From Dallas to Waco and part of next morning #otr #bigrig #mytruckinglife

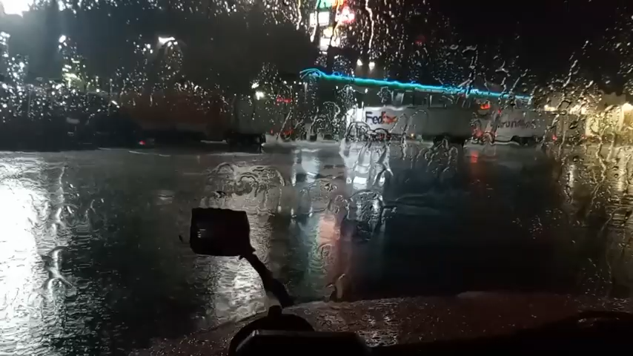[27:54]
well here we go folks let's pull up here to the pumps
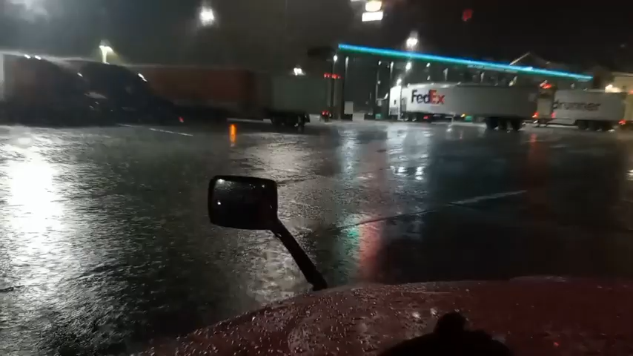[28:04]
well i could run inside and get something to drink and get on down the road oh great something's wrong with the trailer too because they got the orange light on the trailer so
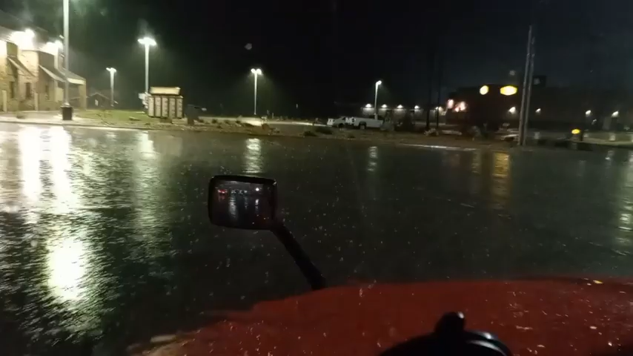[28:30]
that means there's something wrong with the reefer unit what a deal so now i got to figure that out let's go
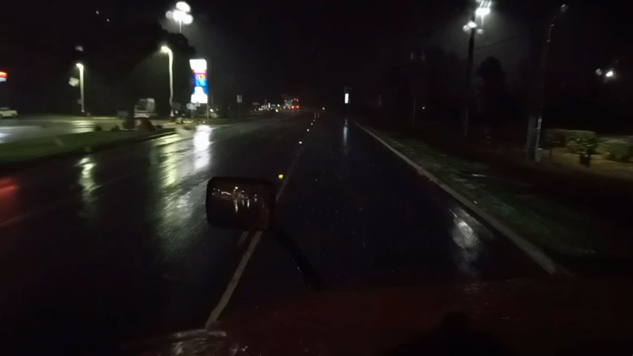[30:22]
and lord i didn't want to do this today i wanted to kill today especially now this is raining geez uh oh well turn left on highway 42 west
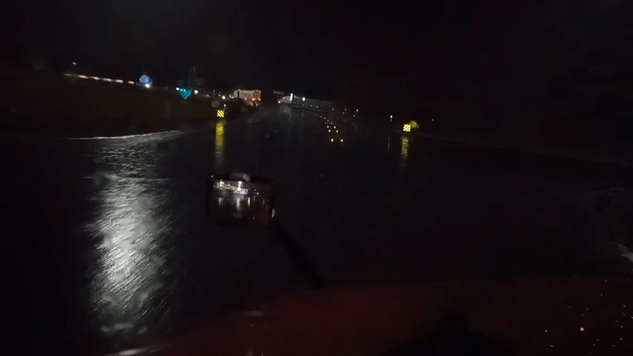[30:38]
access why the hell is my gps trying to take me west to go east
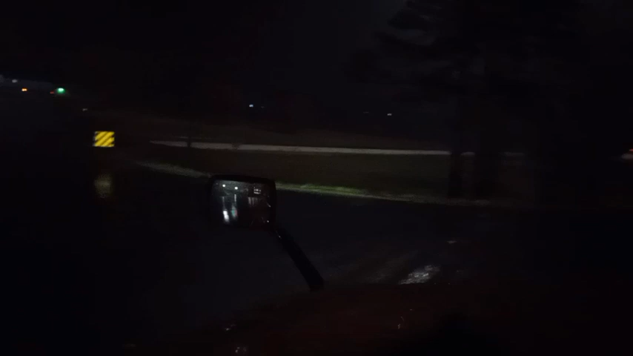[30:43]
does it not know there's a ramp here oh anyhow here we go trucking up well you know i've been wanting to get my truck washed for the last couple days
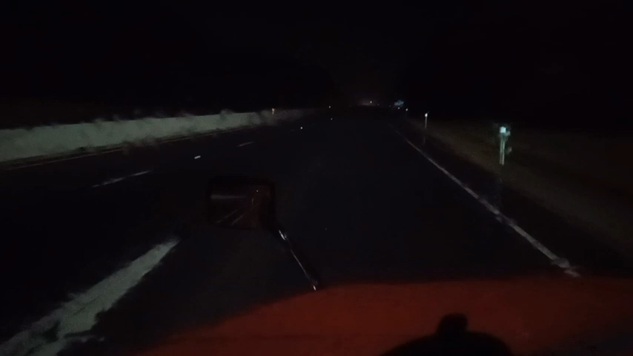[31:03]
but this ain't the kind of washing i was hoping for but y'all hear that
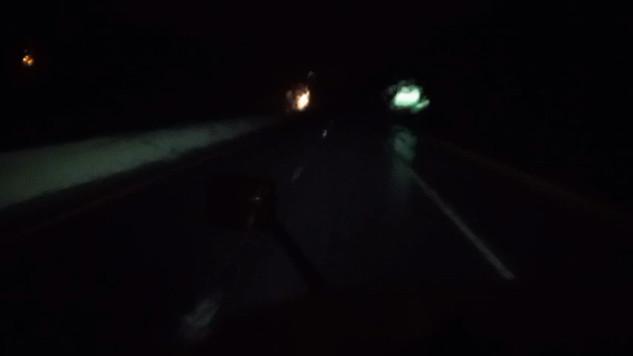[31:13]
that rain is coming down yeah buddy that's all right though i looked at the radar yeah i might have about 20 miles of rain this morning and i'll be out of it
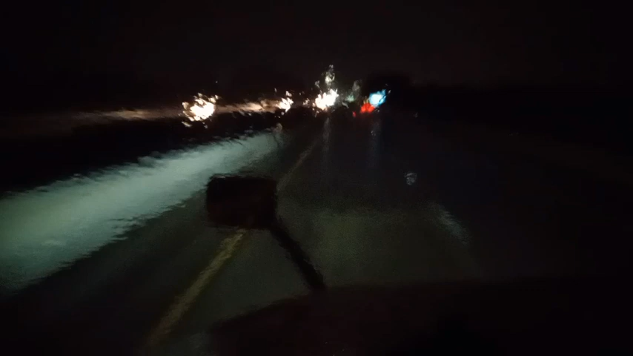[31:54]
seven miles into this morning and uh it ain't gone yet but i'm gonna stay optimistic i'm gonna say within 20 miles i should get out of it that's what i'm hoping these already start to lighten up hell yeah i'm getting to the edge of it it's all good
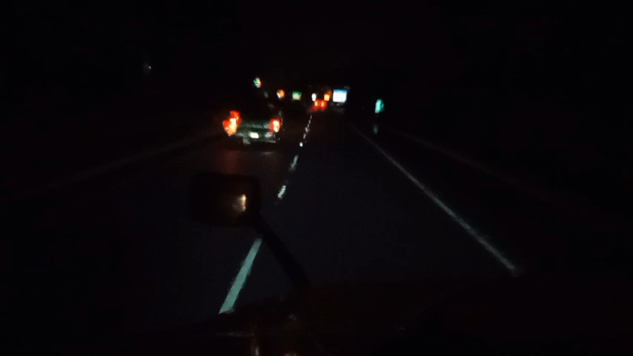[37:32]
on the eastbound side and part of his trailer was out in the road oh lord i was looking at the cops they was coming west they ain't nobody got there yet and uh if i had enough oh lord that yeah see now the cops are coming here comes another cop that just happened my god this character
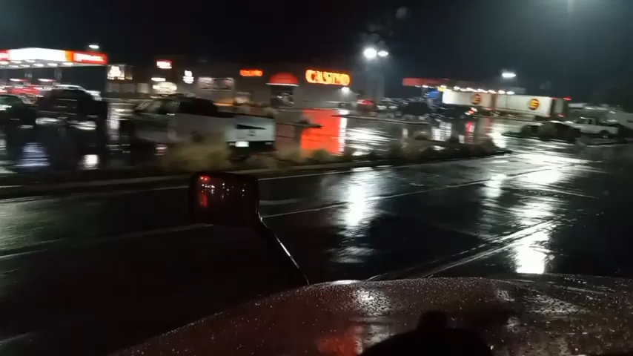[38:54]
thank god nobody was beside me and i decided to go ahead and stop here and get fuel
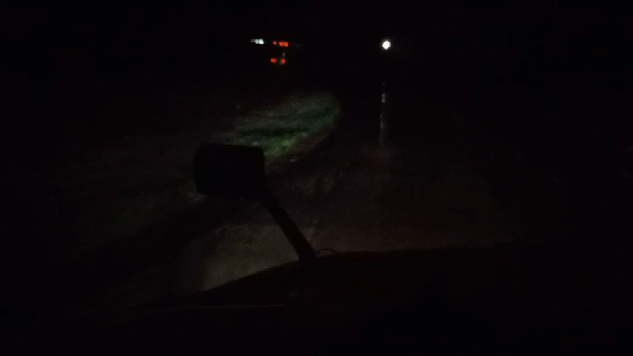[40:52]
hopefully he's okay because it was laying on the driver's side of the truck yeah folks that still got me a little shook back there i mean if i'd have just been over let's just say like right here in the lane